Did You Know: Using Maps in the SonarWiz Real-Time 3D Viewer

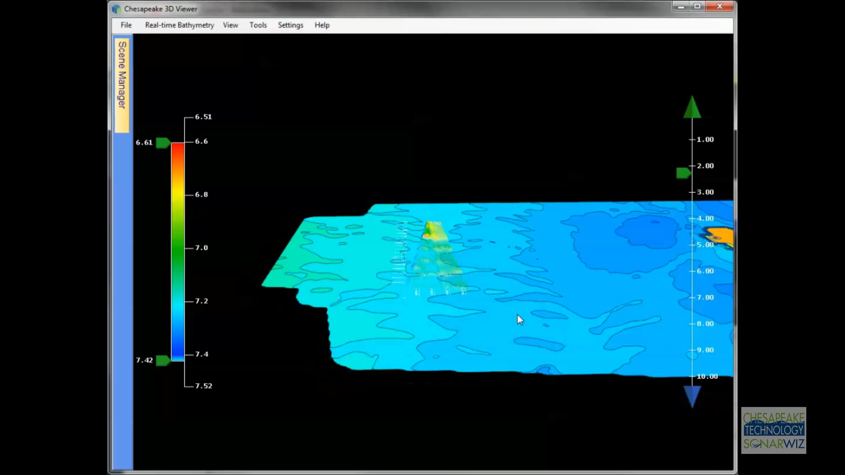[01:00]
In this case, we're connected to an EdgeTech 6205 system, and we've got the bathymetry loaded for that area. This gives us some great context and some confidence in knowing that we're not going to run the Sonar into some obstruction. Like any map layer in the Viewer, it has properties, so you can turn on and off different entity types such as areas or lines. You can also set the transparency to make the scene either more or less visible compared to other things in the scene.
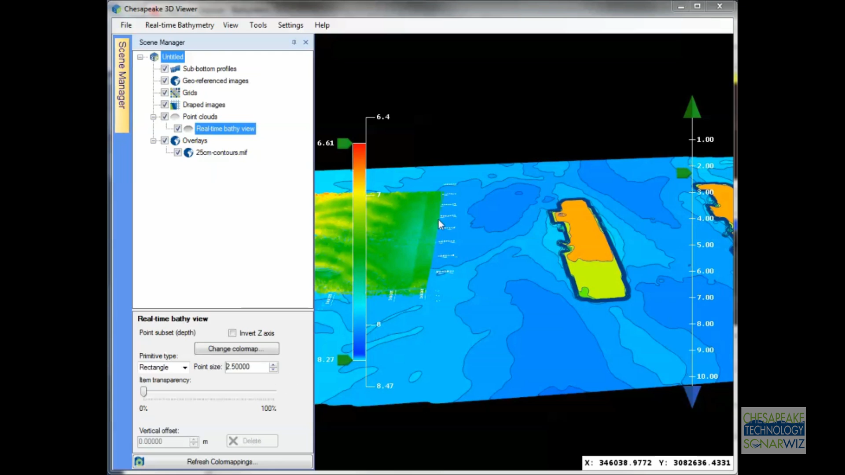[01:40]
In this case, you might also want to increase the point size on the real-time point cloud to make it more visible over the background ISAPAC map. So that's just a quick look at the new map
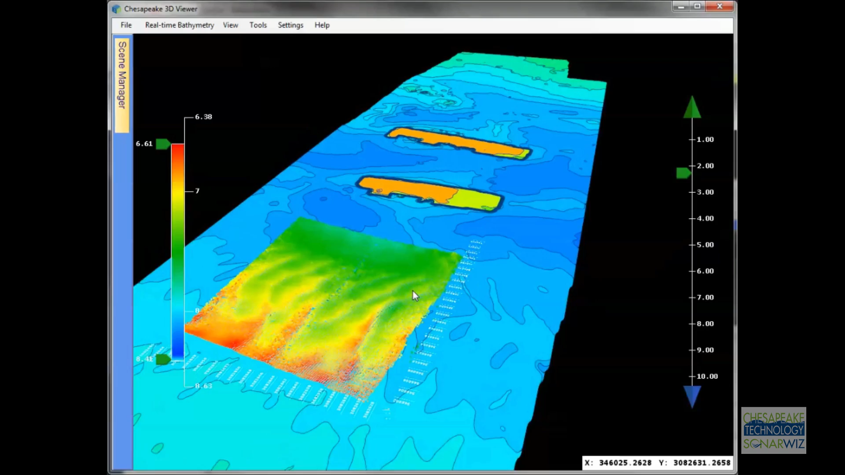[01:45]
section we have in our real-time 3D Viewer.